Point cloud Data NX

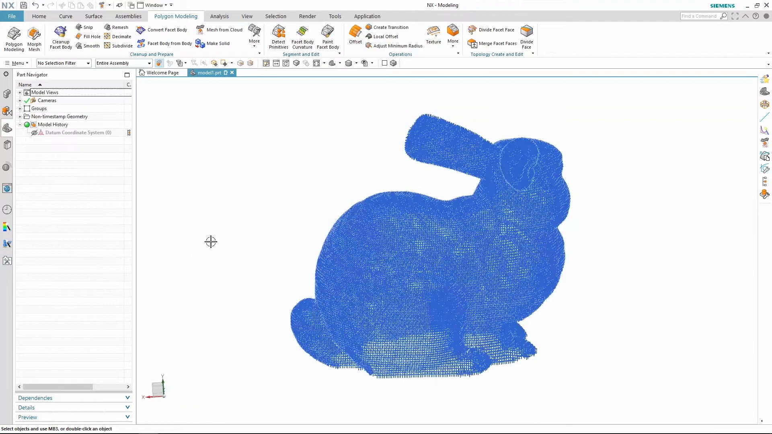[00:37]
However, the process is time consuming and requires a lot of skill.
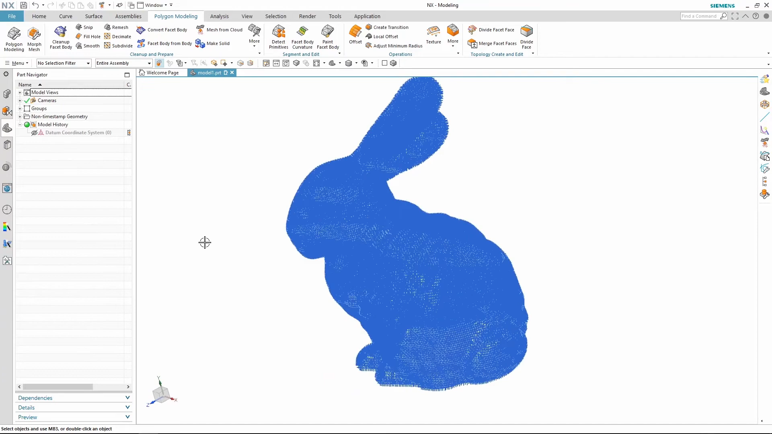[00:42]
Well, NX makes this task fast and efficient with a new tool called Mesh from Cloud. So let's begin the demonstration and look at the tool options.
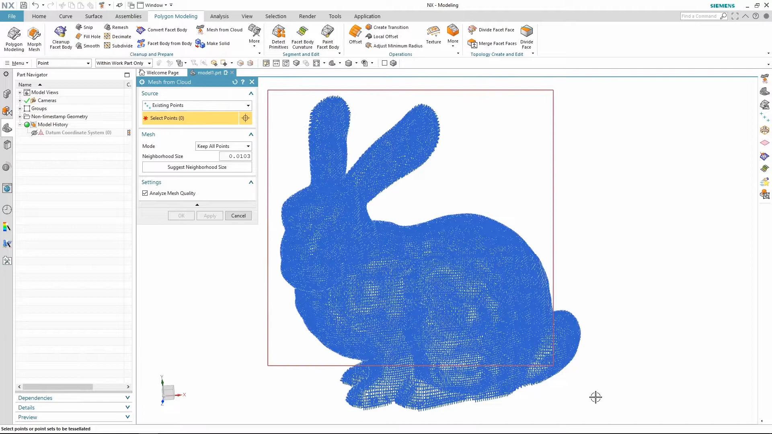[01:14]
You can either select the source file directly or you can select the existing points from the part file. For now, I'm going to select these points from the part file to generate the convergent body.